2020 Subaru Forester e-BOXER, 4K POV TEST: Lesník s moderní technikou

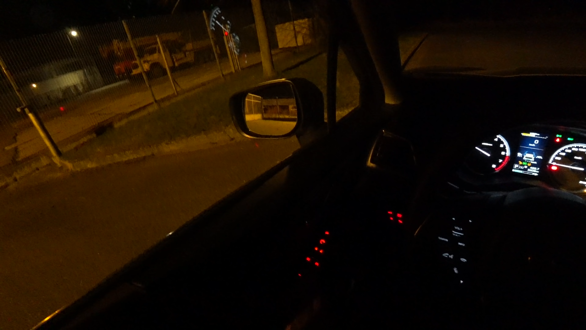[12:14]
Tahle tlačítka jsou taky pod světlá červeně. Tady mimochodem je vidět tlačítko na vypnutí natáčení světel. Světla jsou natáčecí bilet.
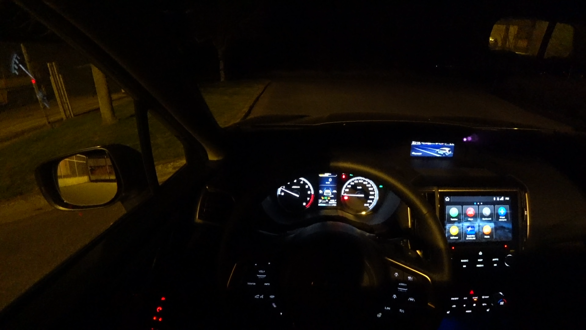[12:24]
A než vám ukážu, jak svítí, tak vám ukážu, jakové ty klasické věci zvenčí a ještě vám řeknu dvě věci. První je ta. Pokud by vás zajímalo, jak Forester jezdí přes nějaké překážky, tak tady nahoře máte odkaz. To je video, které jsem natáčel při prezentaci nového Foresteru a tam právě přijížděl nějaké překážky, takže se můžete podívat. No a druhá věc. Možná jste si říkali, že jsem si nelehl sám za sebe. Já jsem na to přestem zapomněl, pak jsem to ale zkoušel a teď vám to jenom popíšu.
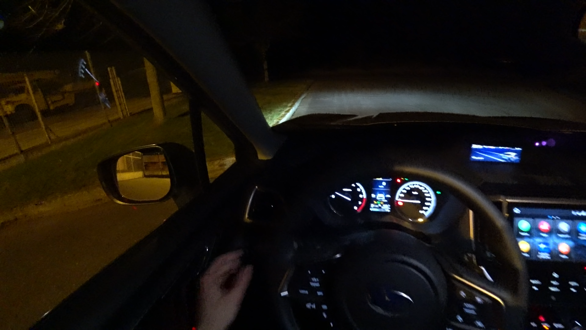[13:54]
Tak já to všechno povypínám zase. A jak svítí světla? Svítí takhle. Svítí opravdu silně. Jak jsem říkal, jsou to bylet světla, která mají natáčení a já vám to ukážu. A dálková světla mají automatické rozsvěcení, takže zapnu automatiku pohybem páčky od sebe a budu doufat, že potkám nějaké auto.
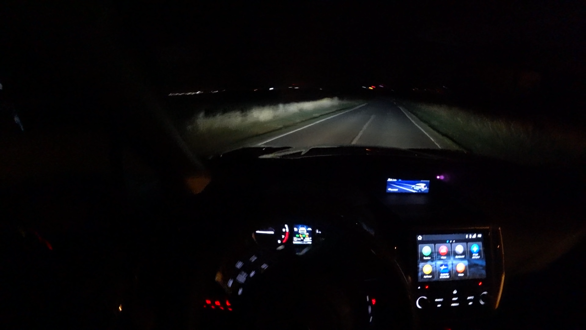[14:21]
nad jakou rychlou se rozsvítí dálková světla. Tady vypnu ten pomat, ať to dobře vidíte. Takhle. dálková světla se rozsvítí nad něco přes 60 km hodině. Ještě zajedu na klasické místo, tam vám ukážu rozdíl mezi potkávacími a dálkovými a nad jakou rychlou se rozsvítí dálková světla. Takže klasické místo, takhle svítí potkávací světla a takhle dálková.
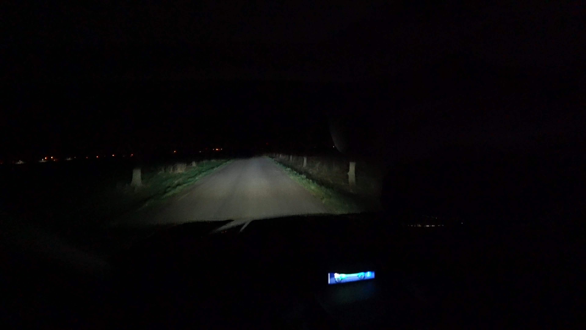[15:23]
jo, je pryč. Kdyby se dálková světla rozsvítila třeba nad 40, tak by to podle mě bylo lepší, protože když jedete někde v lese, je tam klikátá silnice, tak ani 65 nejedete a chcete na tu cestu vidět. Ale jasně, vždycky si dálková světla můžete rozsvítit ručně. Jo, no okolo 65. Tady budou zatáčky, takže bude dobře vidět natáčení světel. To funguje opravdu krásně rychlé, světla svítí přesně tam, kam jedu. Super.
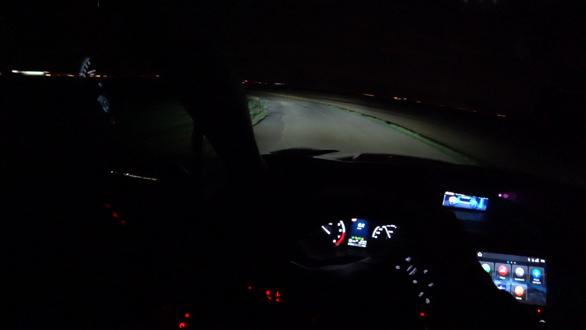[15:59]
Ačkoliv je tu možnost to vypnout, nevím, proč bych to dělal. Támhle za zatáčkou je auto. Doufám, že pojede sem. A uvidíme, jak rychle funguje automatické zhasnutí dalkových světel. Aha, tak sem nejelo, tak já najdu nějaké jiné někde jinde. Světlo je krásně jednolité, dálková světla, potkovací světla, není mezi nimi žádná mezera. Svítí opravdu moc hezky.